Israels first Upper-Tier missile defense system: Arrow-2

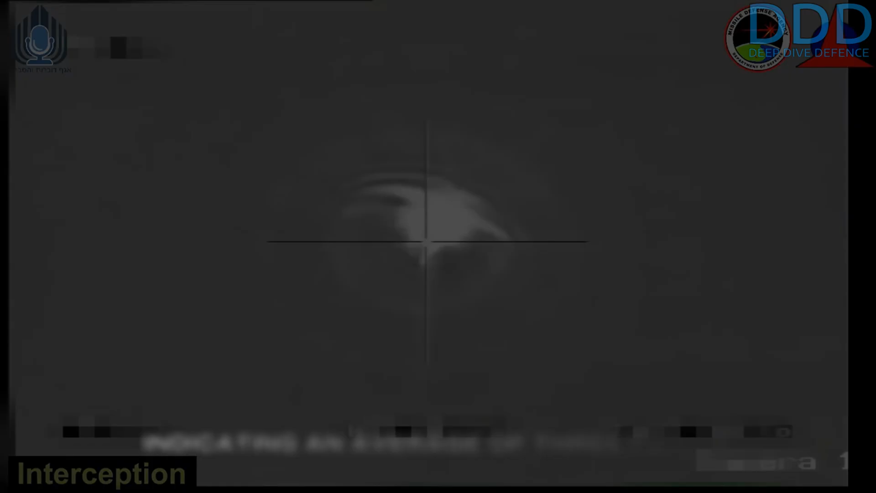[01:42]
with reports indicating an average of three Patriots per destroyed Scud.
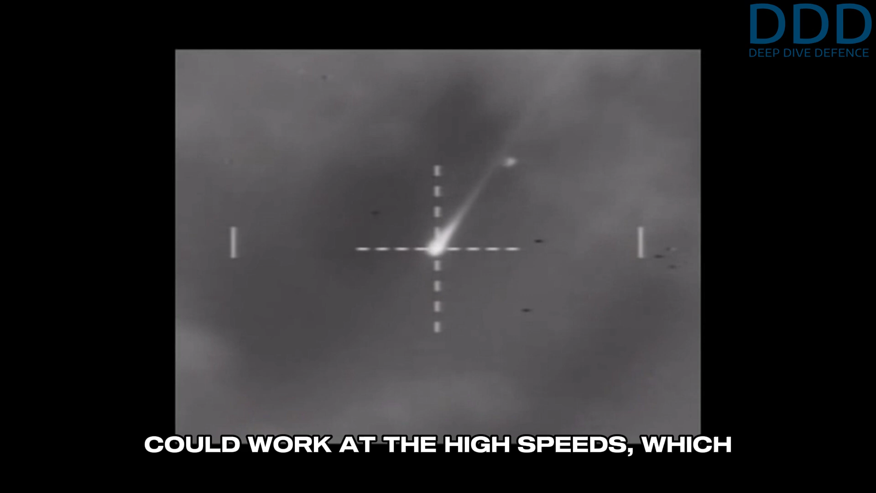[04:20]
which cause high temperatures, for the required seconds of the alignment phase.
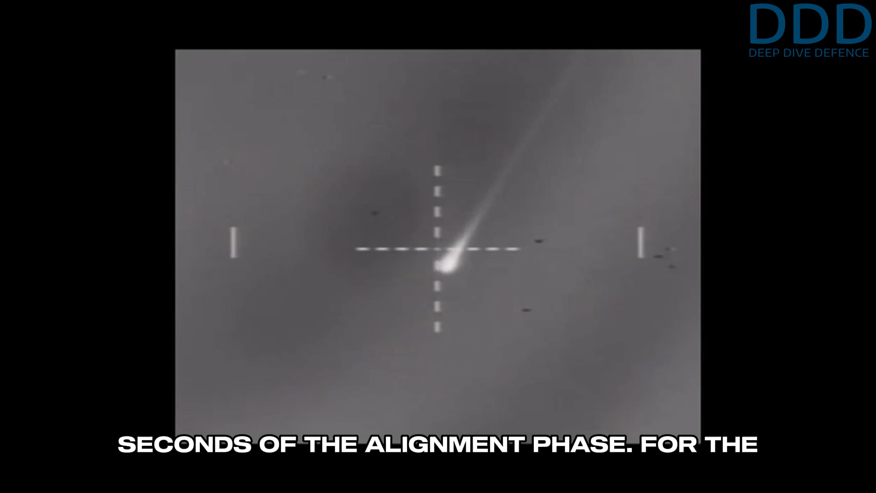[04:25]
For the earlier phase of flight, the sensor was protected by an aerothermal shroud, protecting it before being jettisoned. However, the main targeting sensor for the terminal endgame phase was a different one in the nose.
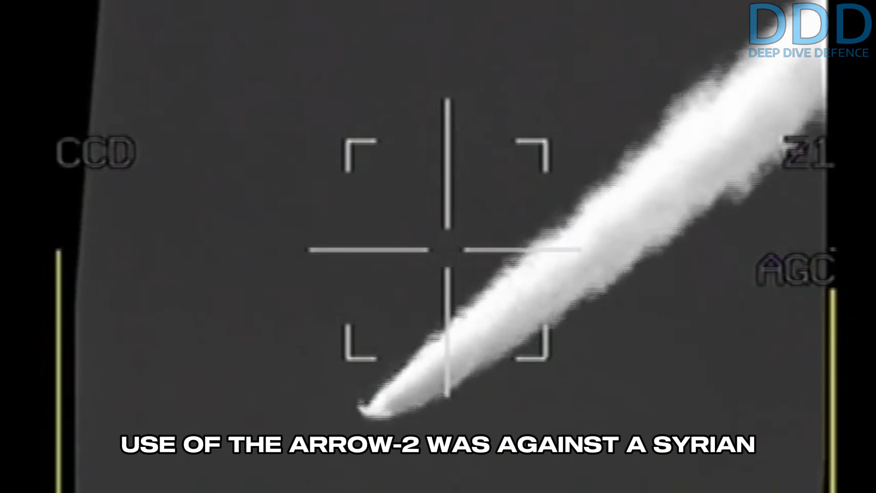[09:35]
The first successful combat use of the Aero-2 was against a Syrian S-200 surface-to-air missile that lost lock and entered deep into Israeli airspace towards its sensitive Demona nuclear weapon-related site.